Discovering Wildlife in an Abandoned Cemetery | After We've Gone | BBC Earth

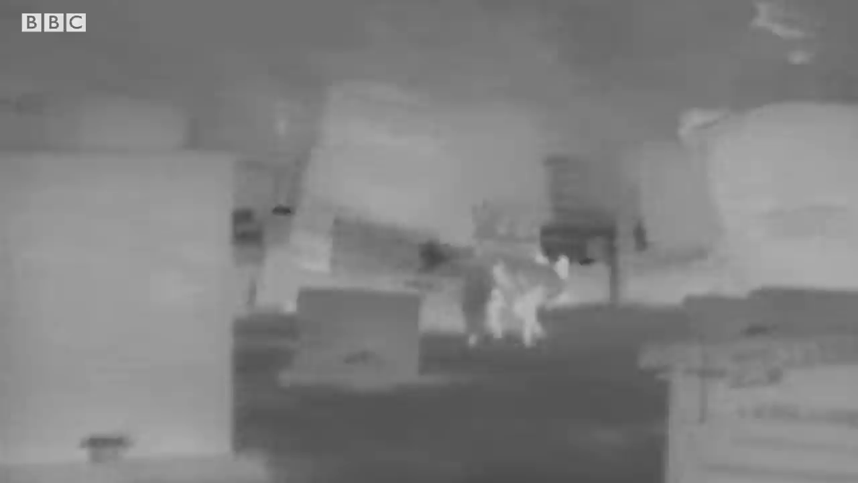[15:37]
Wow, look at him. They've got his full face. That is an absolute fox.
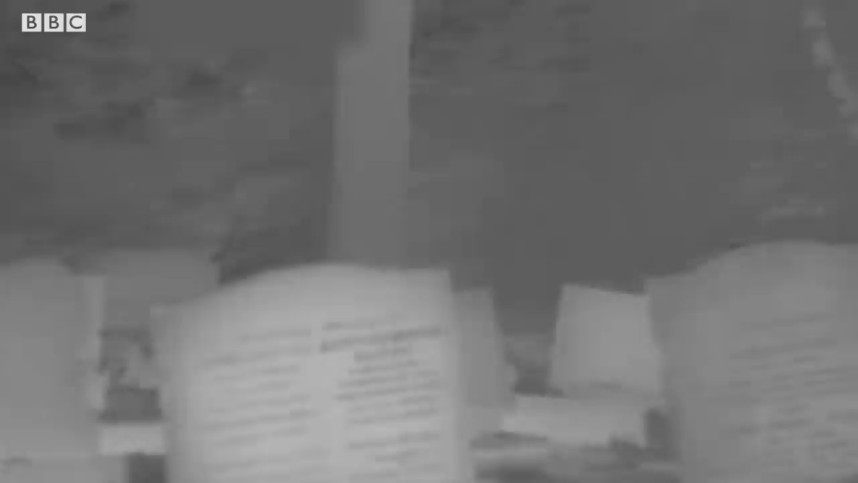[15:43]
So these foxes here, they're really interesting. Because in London, unlike their rural counterparts, these foxes have actually started to change.